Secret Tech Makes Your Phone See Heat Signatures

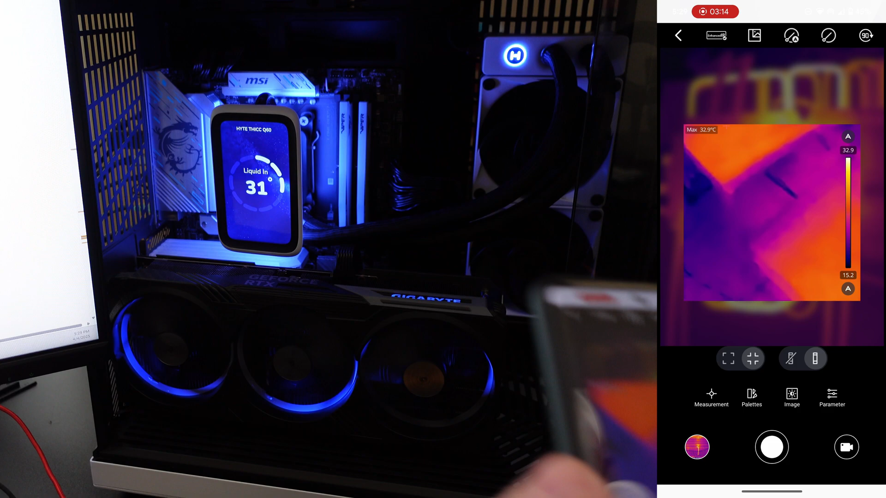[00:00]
On screen: max 32.9°C
today we're going to be taking a look at the Goyojo GW192A
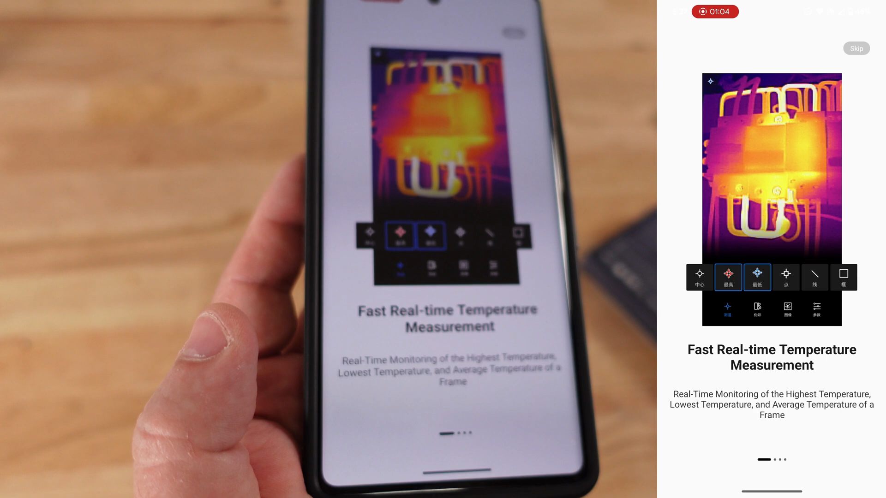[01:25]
and then we'll start now so first off i am going to let's plug it
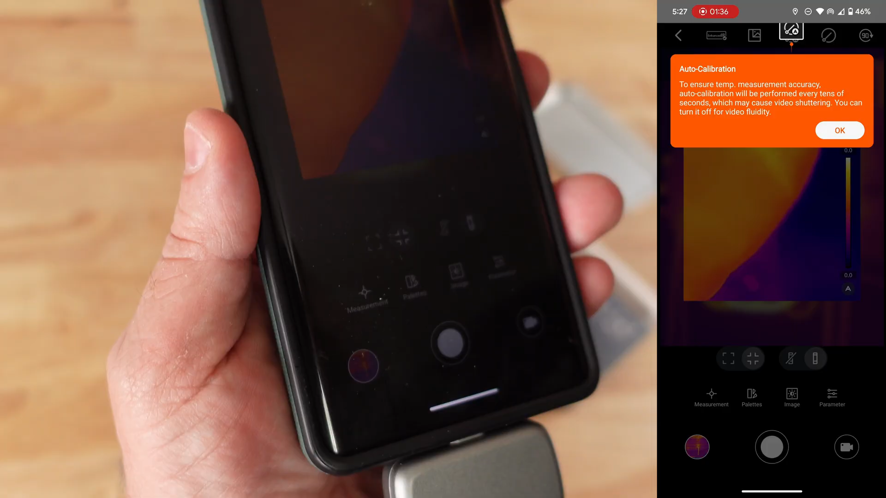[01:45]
okay here so here we can see my hand so
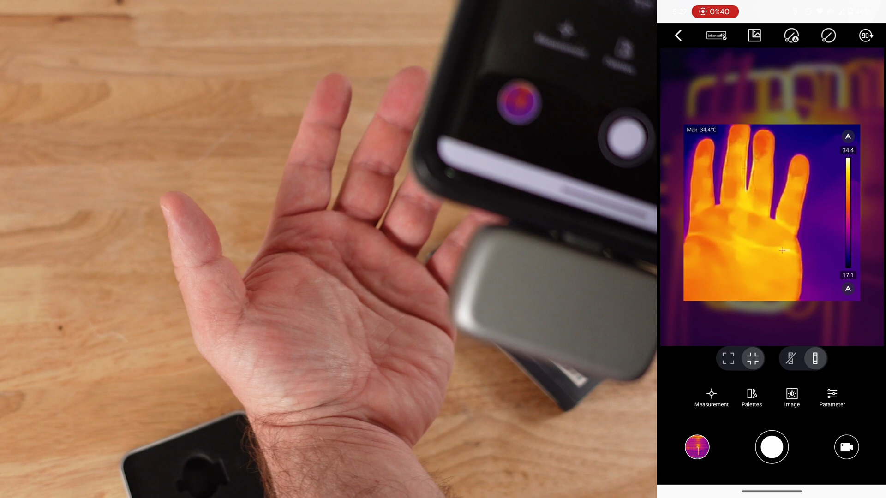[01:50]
On screen: max 34.4°C
obviously that's going to be hot let's go to my pc real quick where i'm going to be using this the most inside
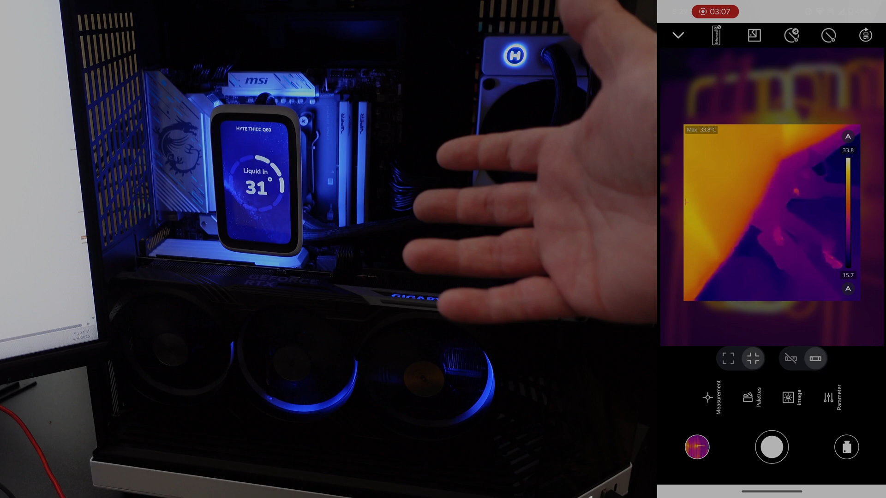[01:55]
of my pc looks all cool because it's got a liquid cooling unit and
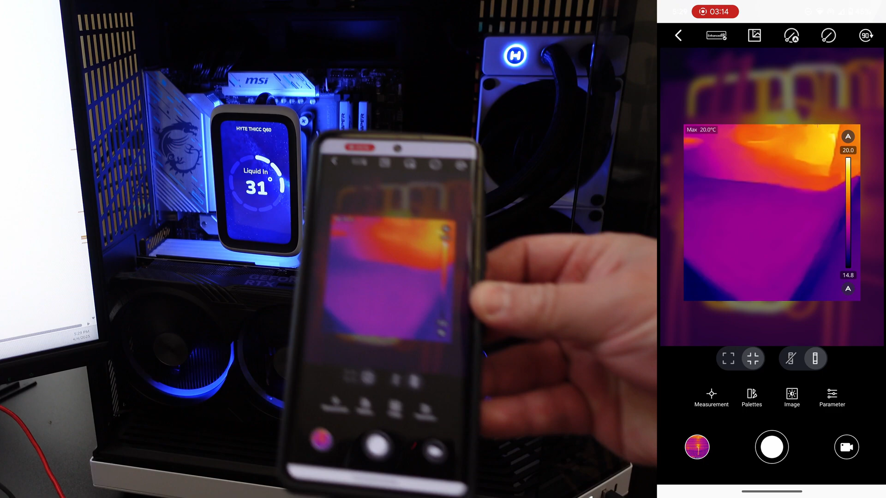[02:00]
On screen: max 20.0°C
then we look inside and then we can see where all the heat is going to be inside of the system and well there's nothing incredibly
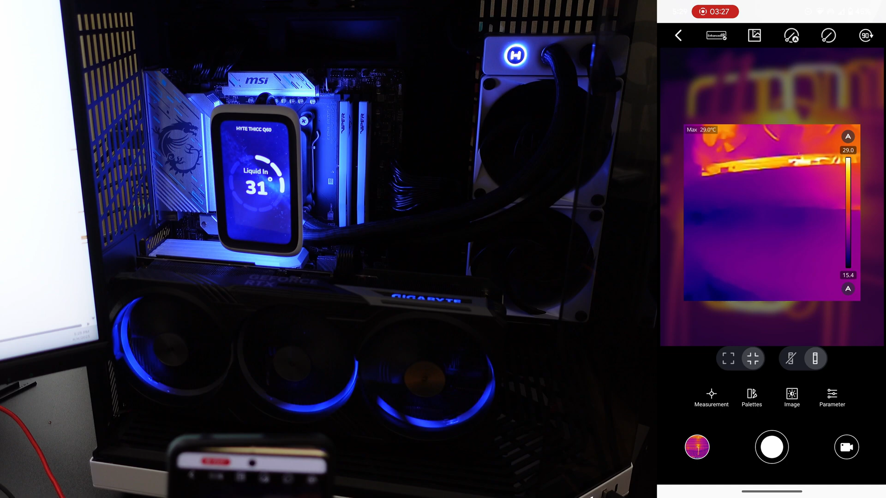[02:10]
On screen: max 29.0°C
hot right now and then if we wanted to take this to someone
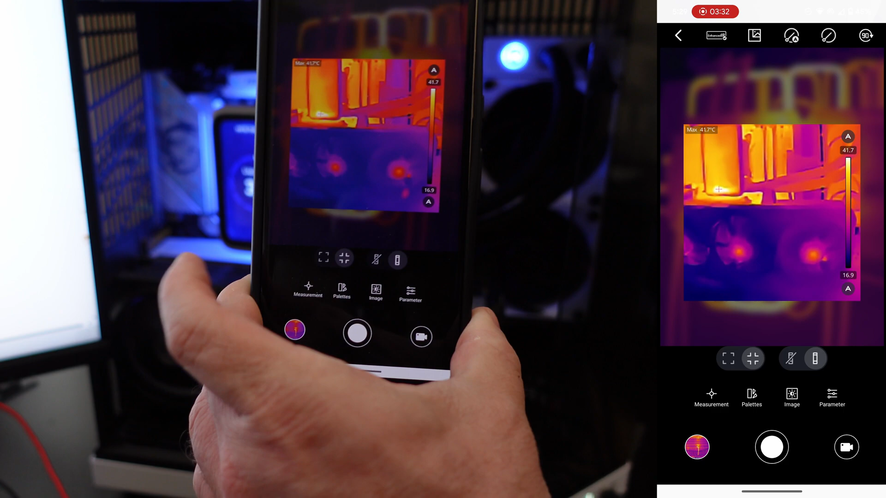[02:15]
we can just press this button down here take pictures
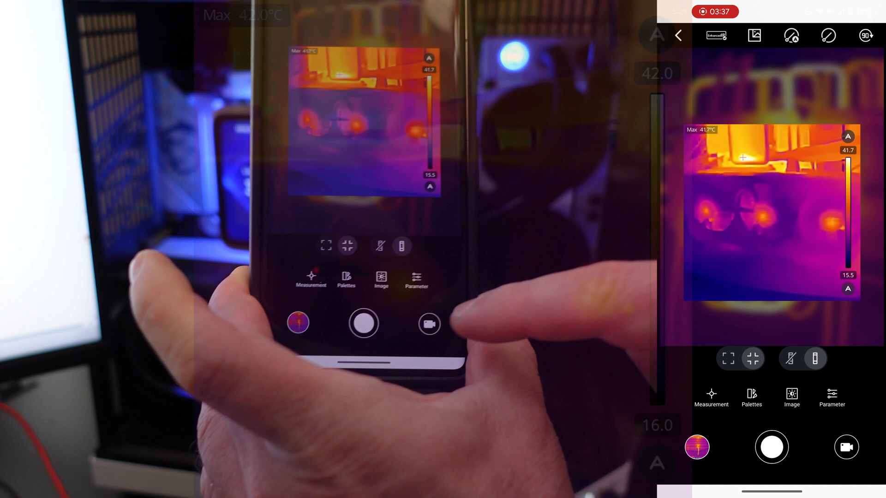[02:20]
press this button over here and then also take videos of everything we're
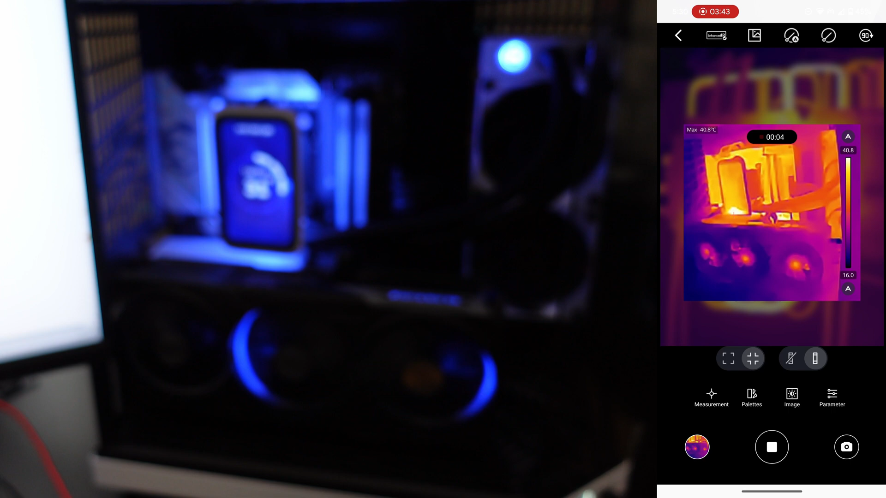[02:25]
On screen: max 40.8°C
looking at so very impressive and i will be looking